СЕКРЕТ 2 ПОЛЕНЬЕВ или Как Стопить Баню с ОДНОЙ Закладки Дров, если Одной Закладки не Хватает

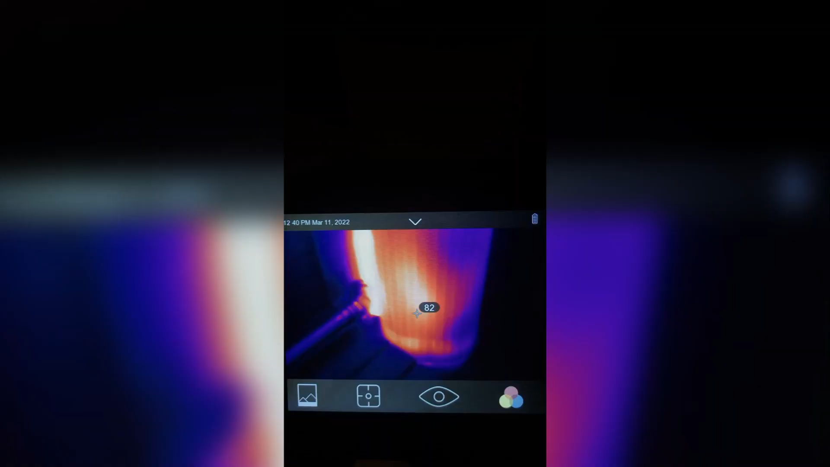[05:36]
Печь через три часа была нагрета до 70-80 градусов.
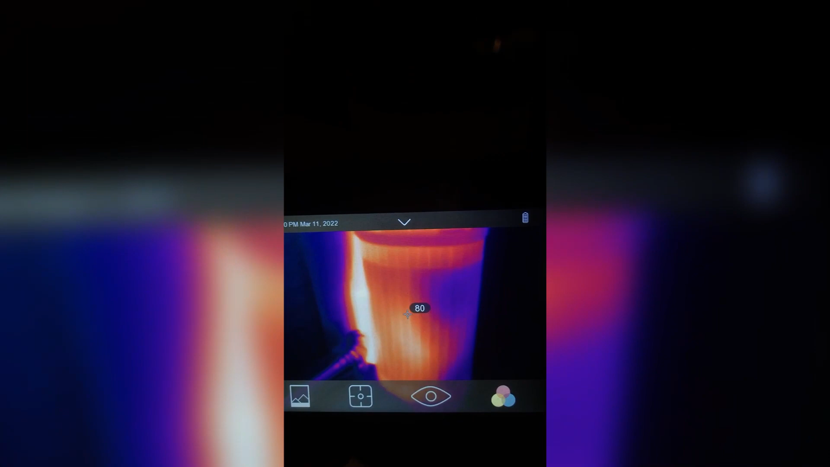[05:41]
А парная прогрелась с плюс 7 до плюс 60 под потолком. В общем баня готова.
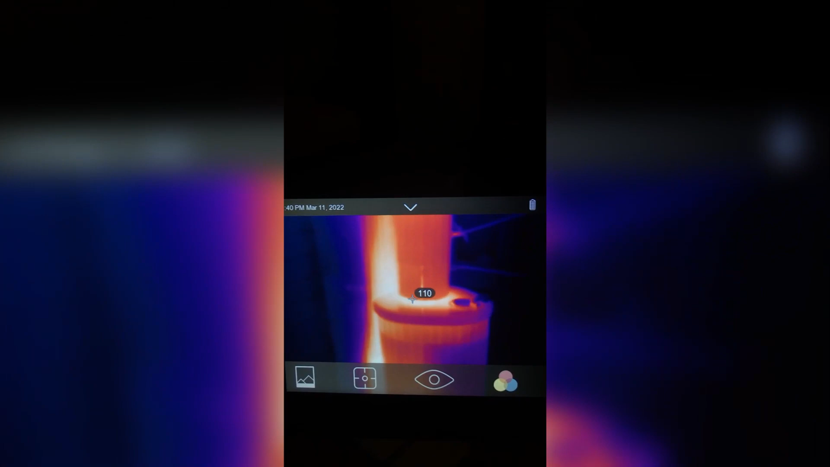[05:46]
Но хотелось еще улучшить результат. Второй опыт 13,5 килограмм дров.
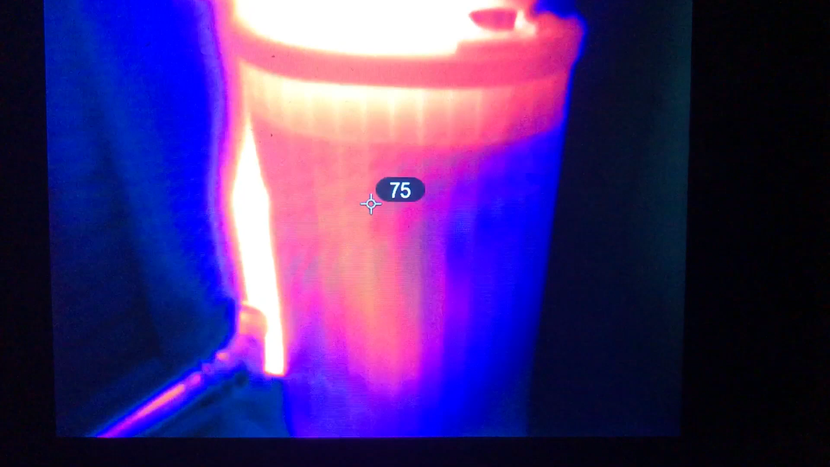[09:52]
снаружи достигнет более 70 градусов и вы едва ли сможете коснуться ее.
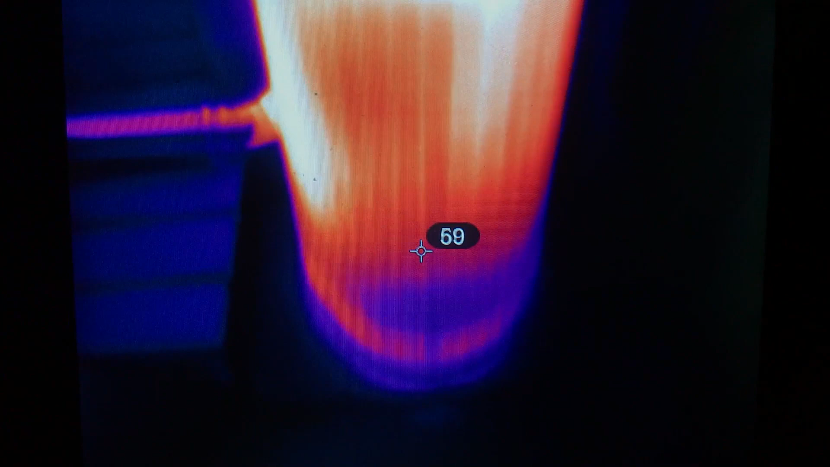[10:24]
И если здесь очень горячо, можно быть уверенным, что печь заряжена по полной.